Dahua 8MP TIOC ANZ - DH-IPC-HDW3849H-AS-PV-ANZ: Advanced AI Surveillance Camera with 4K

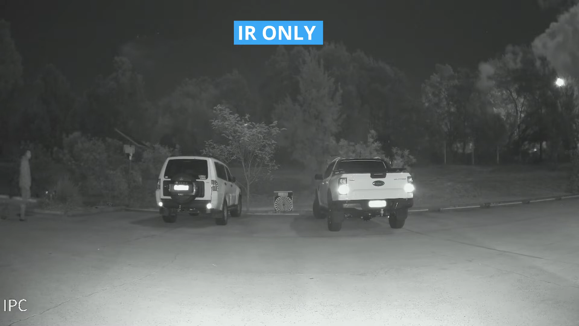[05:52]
So next one up we're going to do is basically, this is purely IR only. As you can see, it's not super clear, a little bit grainy. And then we freeze it there, which is about four meters away.
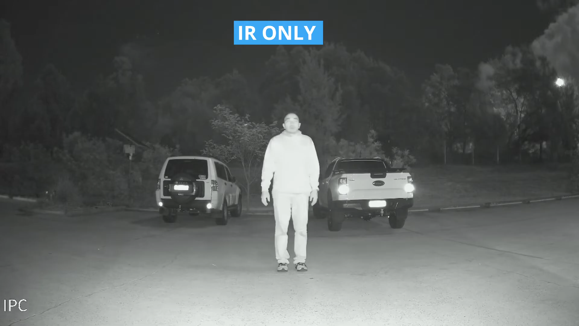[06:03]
You can make out some identifying features, but everything else is kind of just washed out at this particular point. So we'll do another walk test. We'll freeze it there. At this particular point, you will not see anything whatsoever. You'll just know that someone is around in the area.
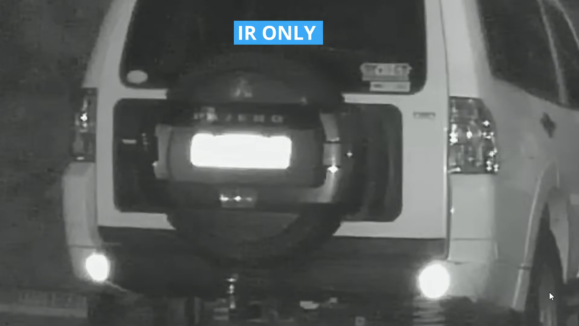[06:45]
Just zoom in on to the middle.
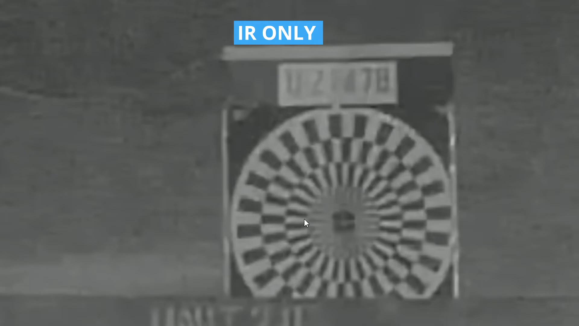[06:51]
So in here you can kind of make out some numbering and lettering. But it's also because there's no reflective material on that particular board.
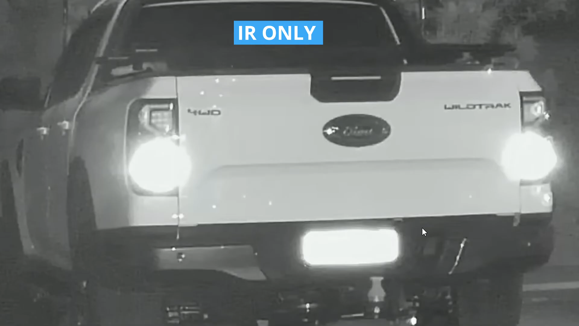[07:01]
And over here, once again, same as the left. You just can't see anything because of the reflection of the IR bouncing off the number plates.
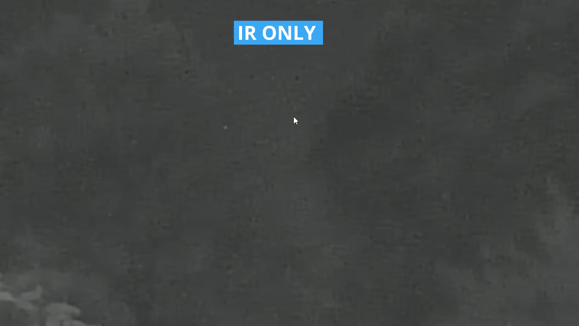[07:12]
In the tree line, you won't be able to see anything there at all.
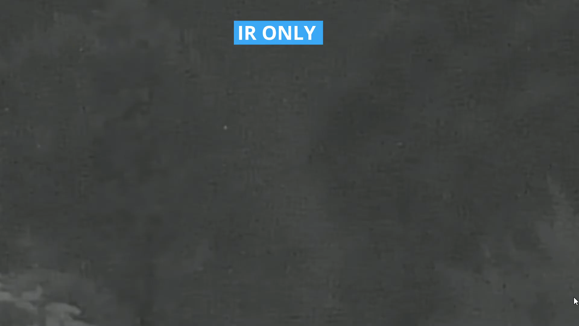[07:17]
So this next one is what we call dual illumination. So it's IR and white light on at the same time. Picture quality itself is pretty much exactly the same as the IR. Can't really see much of a difference.
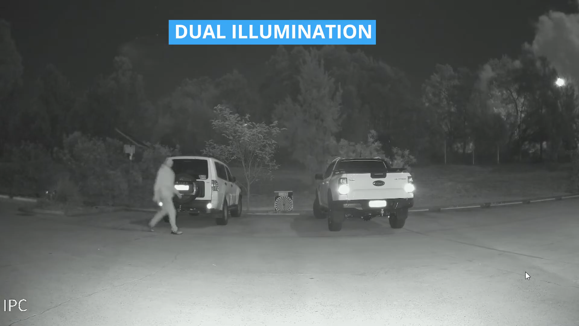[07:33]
Once again, we'll do a walk test. Yeah, same as before. Pretty much identical to the IR. You can make out some facial features, but you've got to get them to stand still to capture anything. It's another walk test about 8 to 10 metres away. Freeze it there.
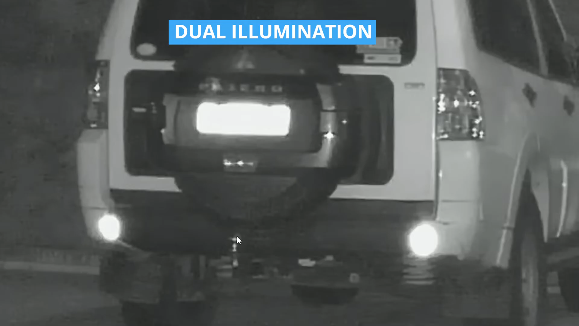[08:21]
Once again, it's blurred out because of the reflection. Cannot see any numbering whatsoever. Pretty much the same as before.
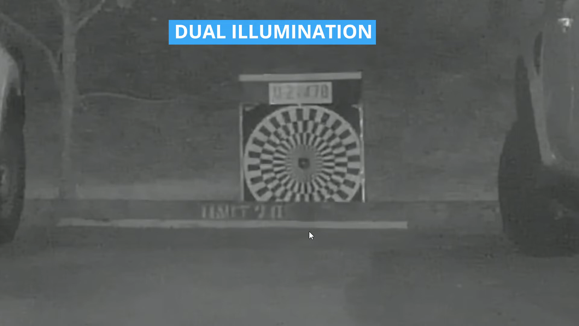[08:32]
And then on the right here, once again, number plates are all blurred out. So you're not going to actually see anything.
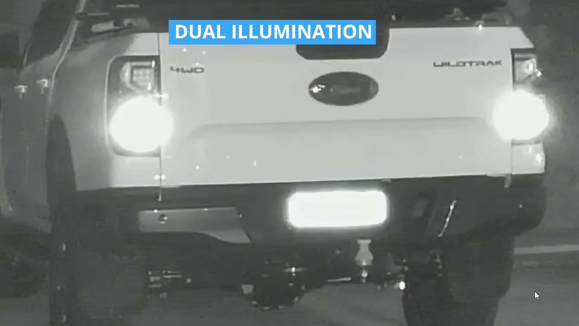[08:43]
And just in the tree line, you can't see anything. It's just a blurred mess.
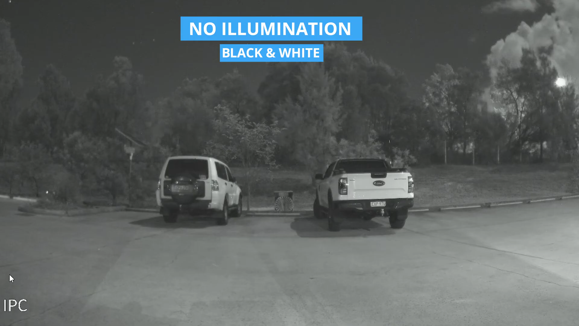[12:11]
And this, you can just see here, you can see a lot of ghosting as well. If we freeze it there, densifying features, you know, hit and miss here. You can't see any lettering on the jumpers as well. And the downside of this is you can't really see what's happening as far as colours is concerned as well.
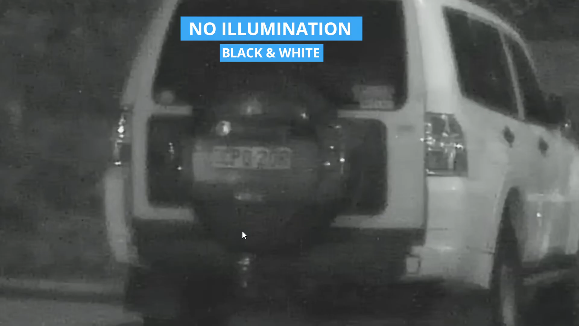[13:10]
It's actually probably better when it's zoomed out to see what the number plate is. Jump into the middle. You can't see anything there whatsoever.
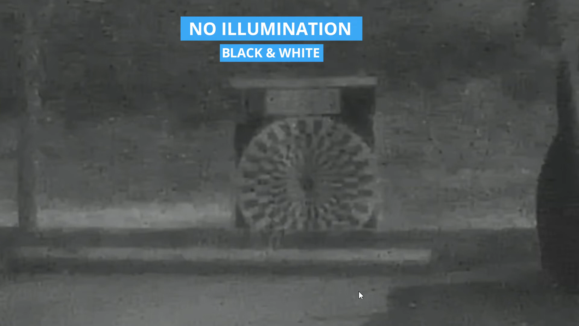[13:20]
This particular point, there's no real benefit to having just black and white. Over here, this particular point, you can see the number plate. But you saw that with the colour as well. So, we'll just jump into here.
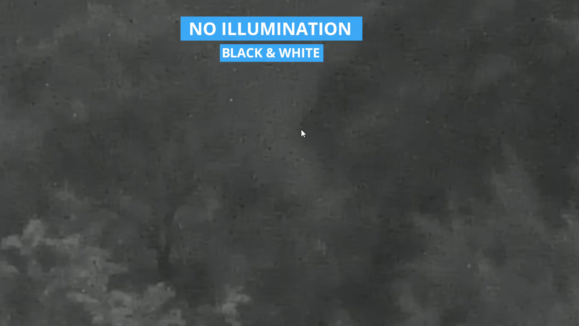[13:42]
This is probably worse than the colour. You can't really see anything at that particular distance.
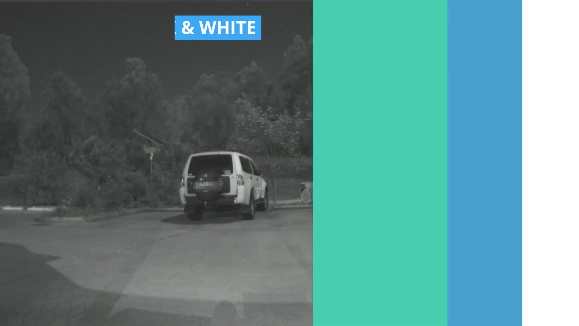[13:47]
So, in this next test, what we're going to do is show you the intrusion detection, how well it works at night.
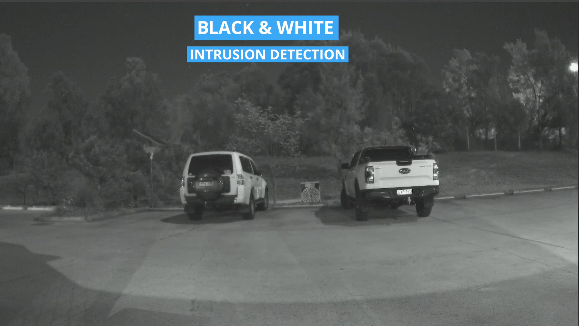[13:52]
The camera is set to, what's the camera set to? Basically, black and white only. And what we'll do is we'll do a walk test and see how well it picks us up. AI hasn't picked up. Let's see how well, there we go. Picks it up. Flashing lights go off. Sirens go off.
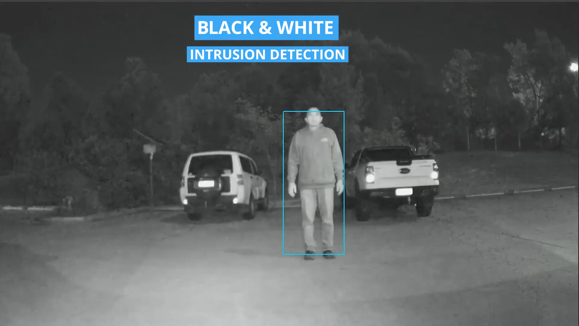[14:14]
So, it's clearly picked someone moving even when there's a little bit of ghosting happening as well. Next, what we'll do is another walk test. You can see there, it didn't pick anything up. There we go. That was quite delayed. It did eventually pick someone up. But it's most likely due to the ghosting happening. And that's probably about 8 to 10 metres away at that particular point.